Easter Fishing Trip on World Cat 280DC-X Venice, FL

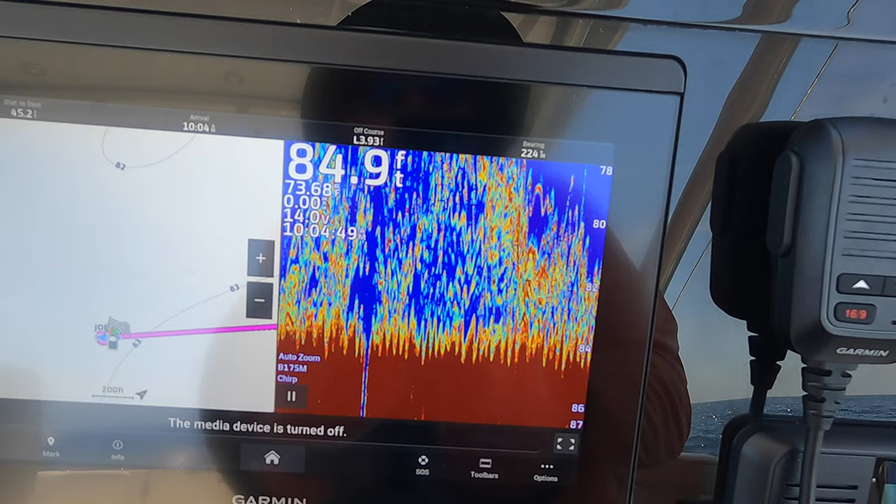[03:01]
On screen: depth 84.9 ft
is just loaded up with fish so we're on a nice spot here
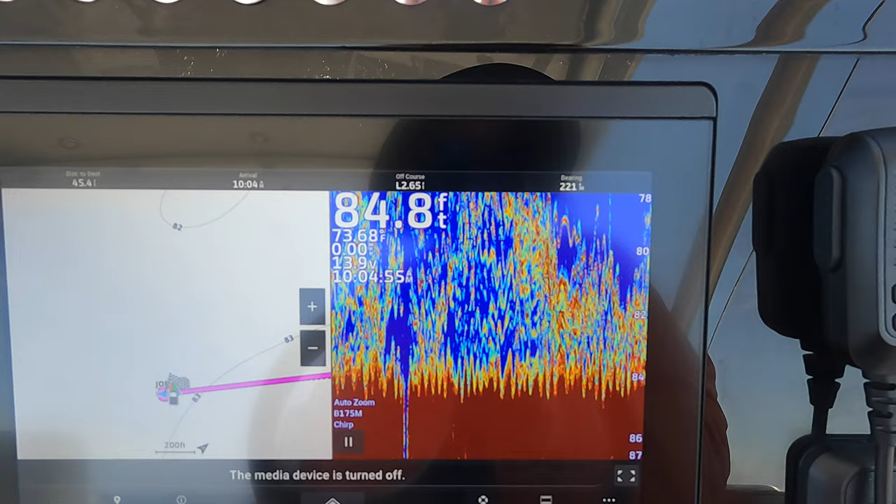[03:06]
On screen: depth 84.8 ft, water 73.68°F
we're using a nice autopilot feature of the world cat